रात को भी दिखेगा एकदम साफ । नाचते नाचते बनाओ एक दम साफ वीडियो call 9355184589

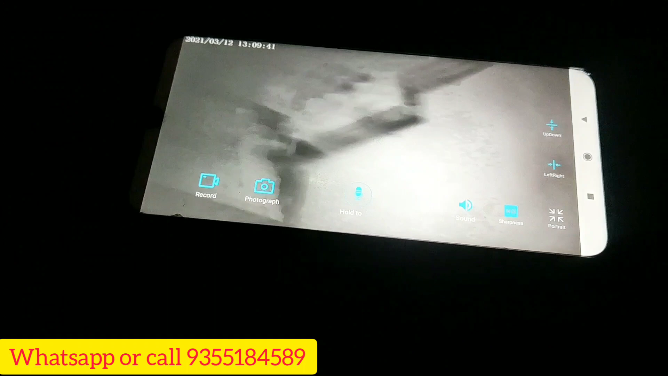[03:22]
और दिखा देती हूं मैं यह देखें, मेरा camera बलर हो गया है फोकस करके दिखाती हूं,